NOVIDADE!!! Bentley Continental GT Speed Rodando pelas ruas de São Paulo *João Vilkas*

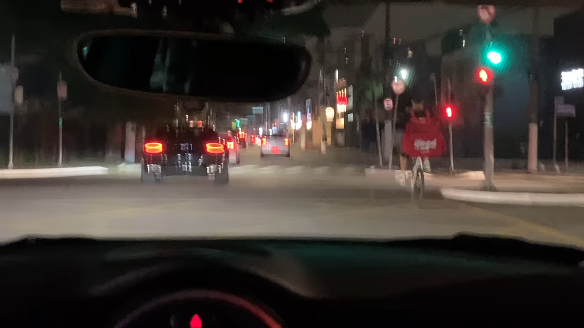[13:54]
Lado Bentley. Nossa, do lado do Bentley ali, velho. Ah, cara.